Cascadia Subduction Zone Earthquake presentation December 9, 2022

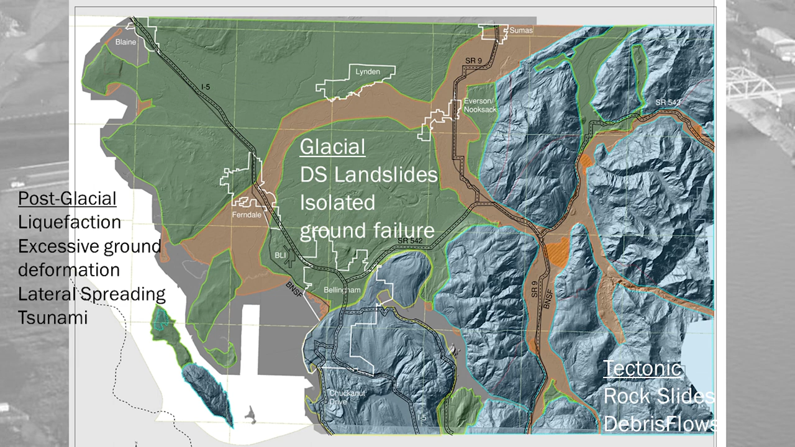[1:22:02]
All right. So just in conclusion, um, to talk about our three geologic domains again, uh, the tectonic areas will experience rock slides and debris flows. Um, you might notice that SR9, uh, is actually kind of out in the middle of the valley. Well, that doesn't get it out of harm's way, right? That just puts it into the, uh, post-glacial or alluvial hazard areas and might experience liquefaction, excessive ground deformation, uh, those sorts of hazards.